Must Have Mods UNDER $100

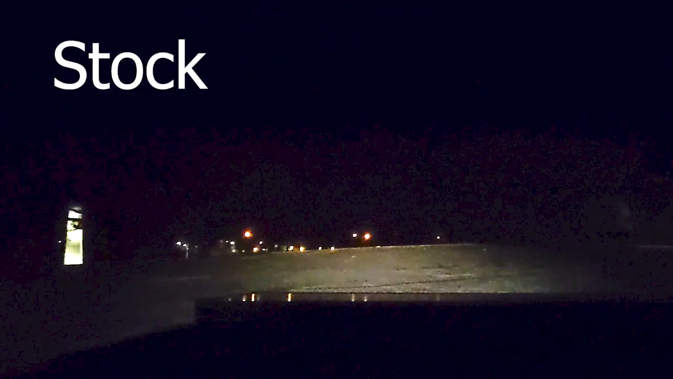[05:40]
the stock headlights and then I put these LEDs in and it was just so crazy I've